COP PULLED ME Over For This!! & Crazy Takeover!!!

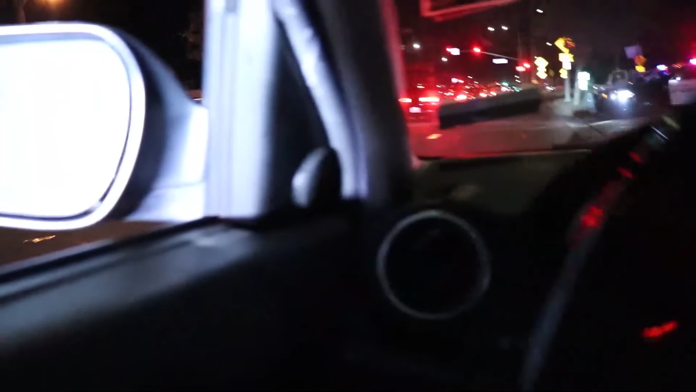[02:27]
He just got pulled over for some reason. I don't know why. Well, we'll see what he's going to say.
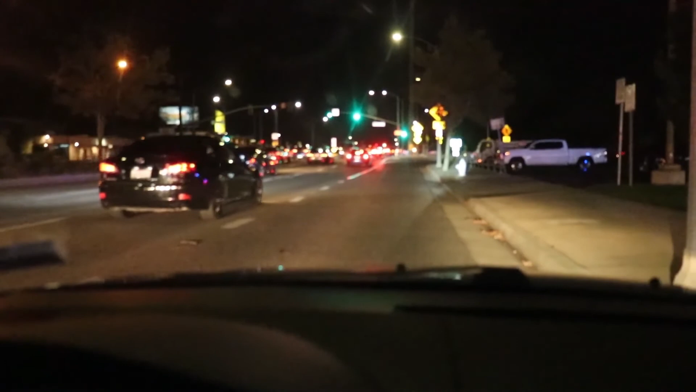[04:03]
See that? Yeah, that was my fault. It's probably gonna give me a ticket like a dick, but it's all good.